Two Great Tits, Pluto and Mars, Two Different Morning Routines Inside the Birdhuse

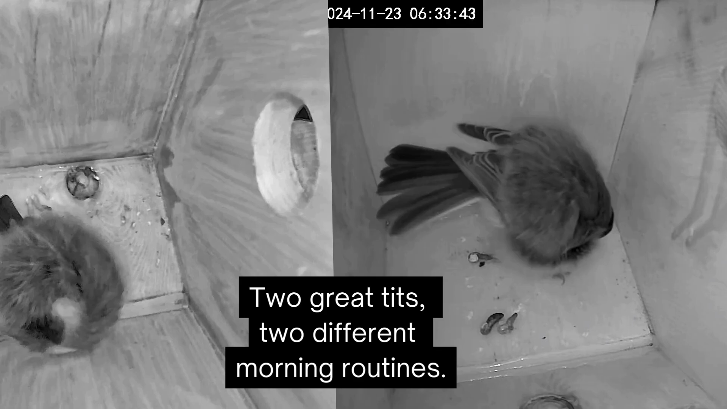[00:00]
Two great tits, two different morning routines.
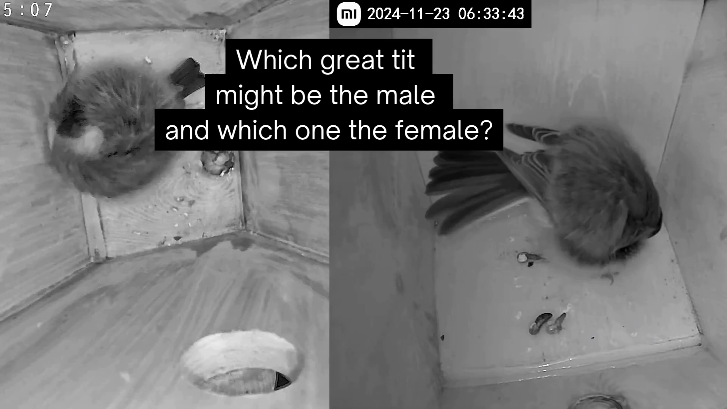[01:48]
What do these two different morning habits tell us about them, and which one do you think is the male, and which is the female? We'd love to hear your ideas.